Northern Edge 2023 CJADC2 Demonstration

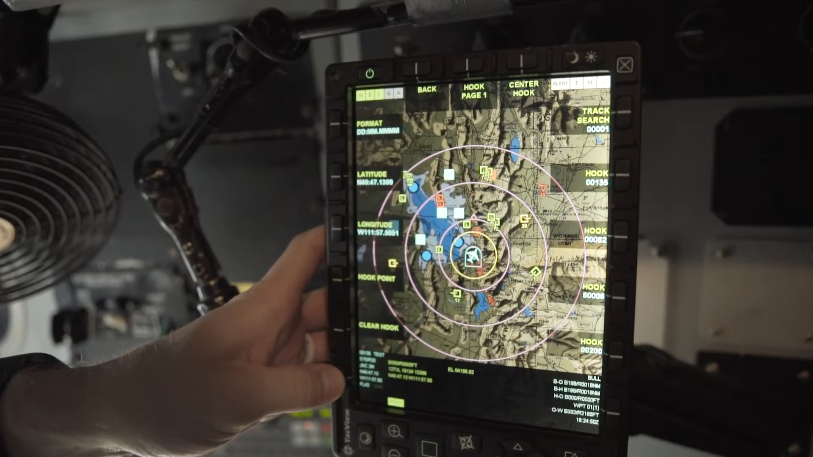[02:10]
We have track information, whether it's land track, an air track, a surface track, and we are getting that important tactical information to our air battle managers,